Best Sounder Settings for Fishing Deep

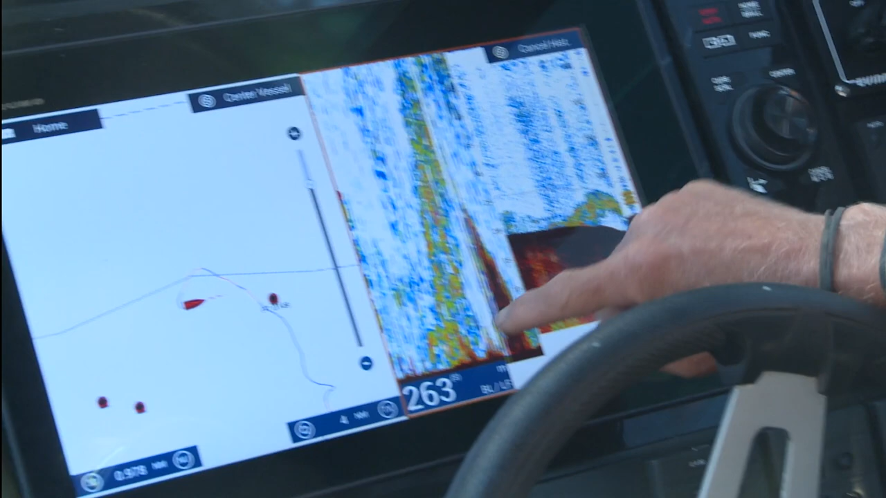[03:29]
I've got all of this sort of bait and feed down here on the edge.
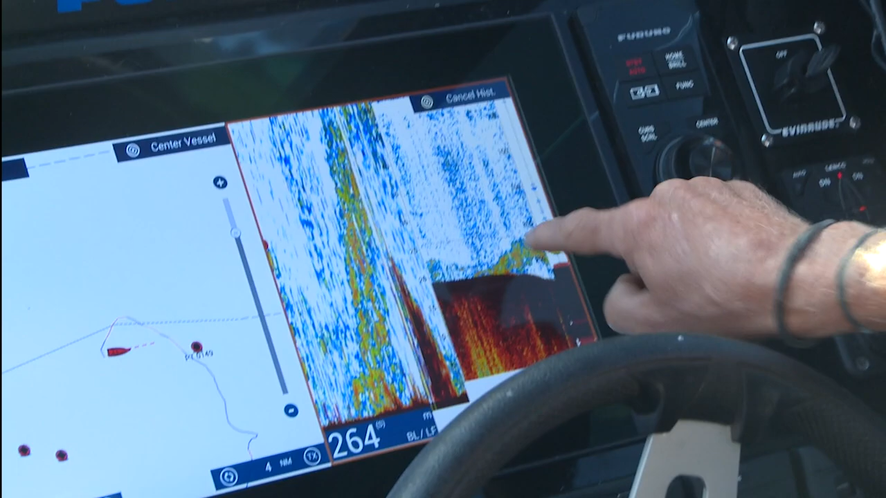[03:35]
But at this particular point here, you can see it's really dark and concentrated.
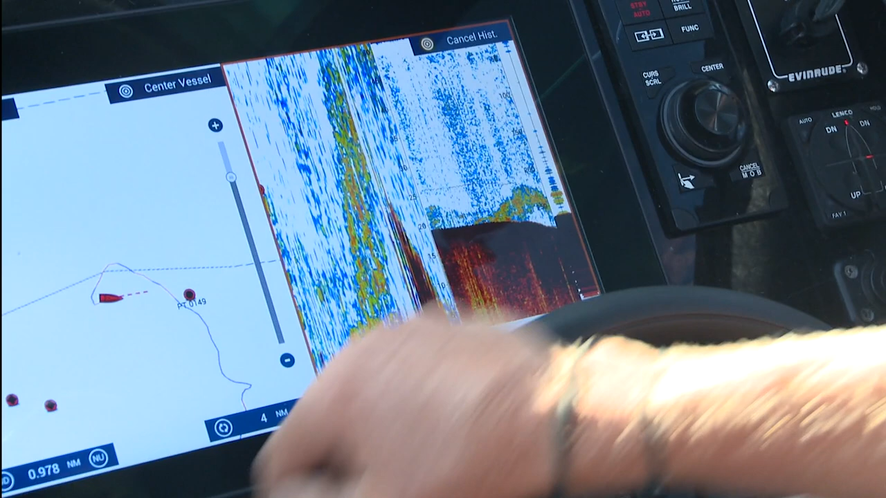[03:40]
So I've got a good mark. So I can just touch that now. New point.
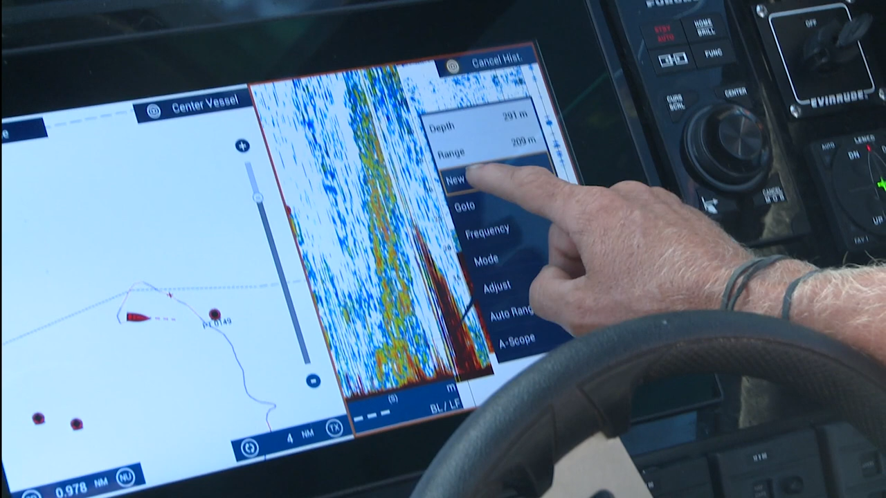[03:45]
Anything that I'm checking out, I'd choose to mark it as a flag until I can go back and confirm it.
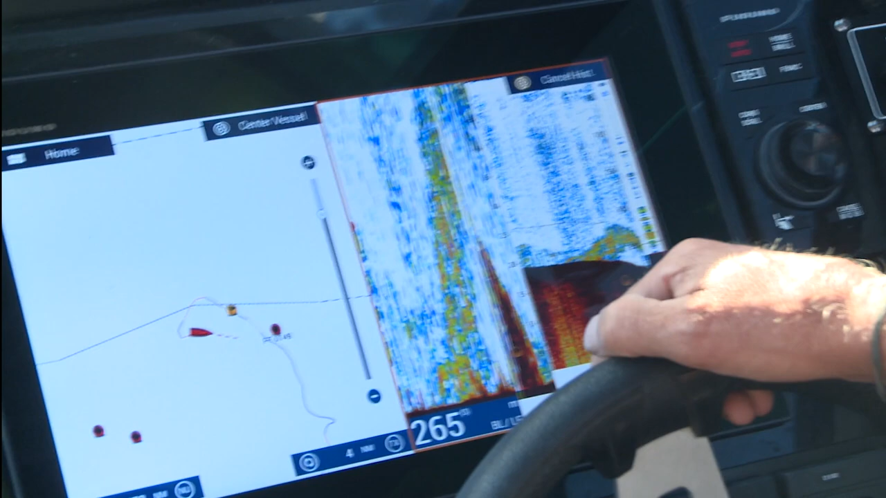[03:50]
And you can see that there, that dark patch is represented on my plotter.
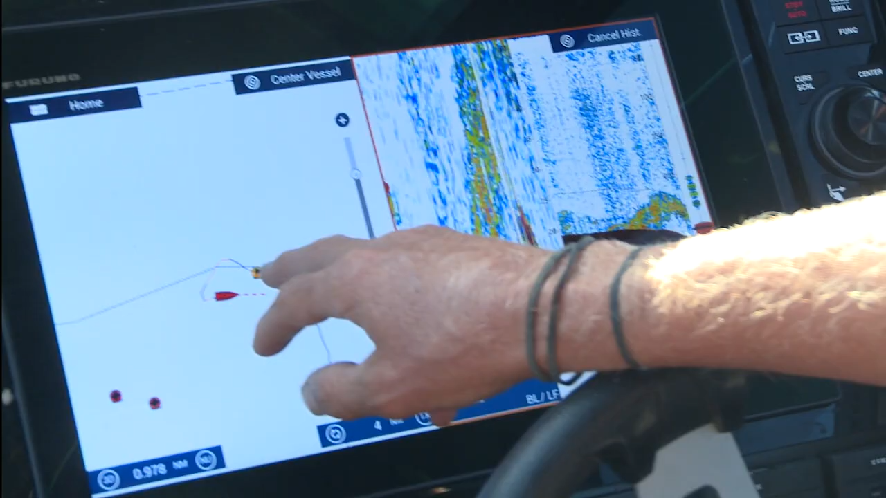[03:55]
But that was good enough for me. The thing to do now is work out our drift direction. I can move up, we can run some baits through that concentration of marks.